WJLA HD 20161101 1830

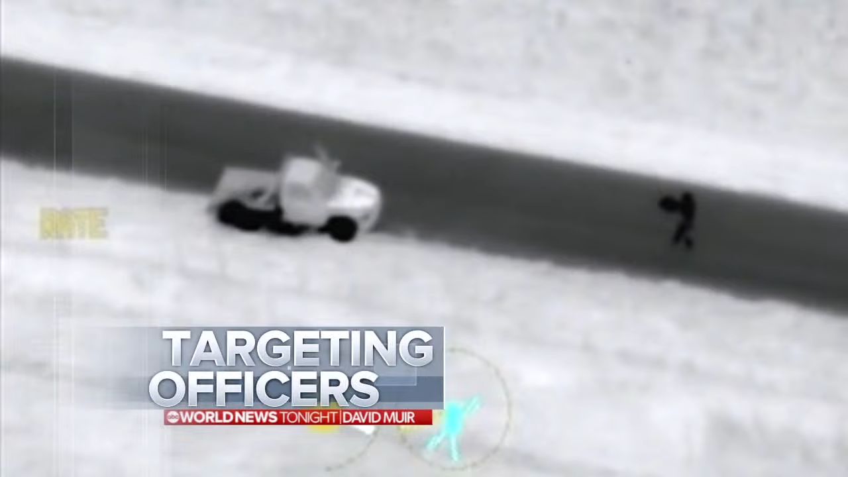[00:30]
images just released the urgent manhunt the killer cornered by police he unloads his
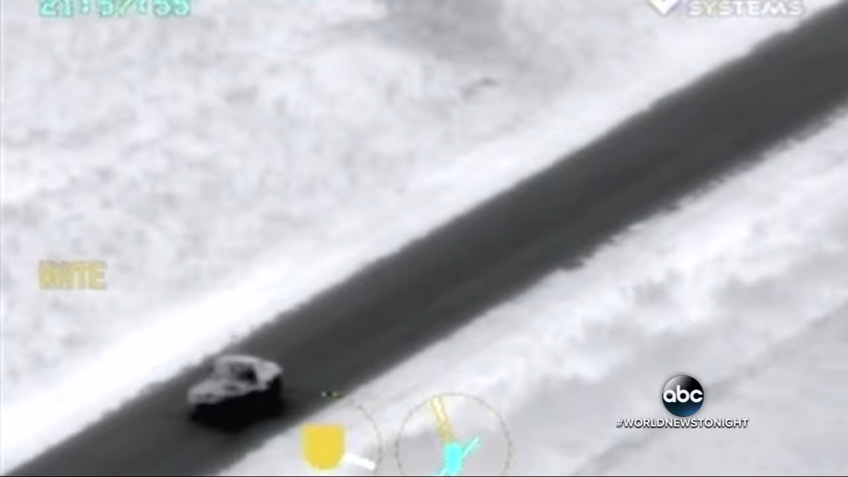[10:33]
rampage of Oklahoma's madman on the run comes to an all-out end Michael